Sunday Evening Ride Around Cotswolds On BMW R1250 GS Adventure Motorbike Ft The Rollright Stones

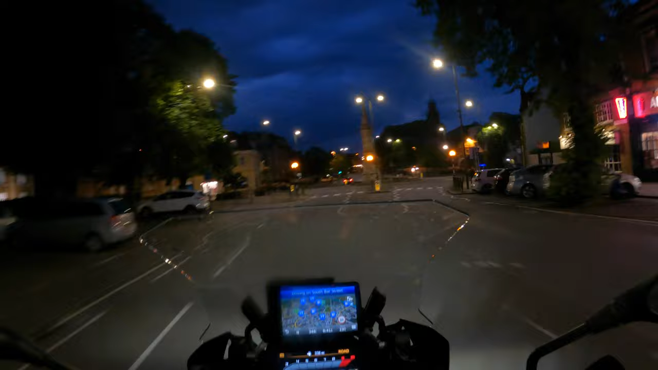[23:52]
This was probably the most interesting thing I saw on the way back actually, it's Banbury Cross.